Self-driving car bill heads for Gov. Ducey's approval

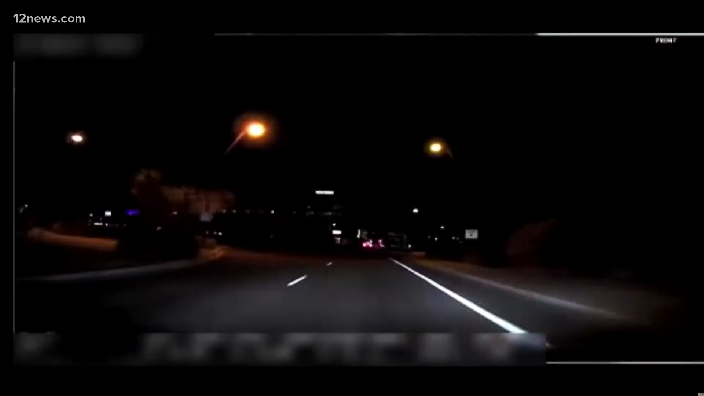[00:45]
In 2018, an Uber self-driving car hit and killed a woman crossing the street in Tempe. The safety driver was looking down and the car didn't stop on its own.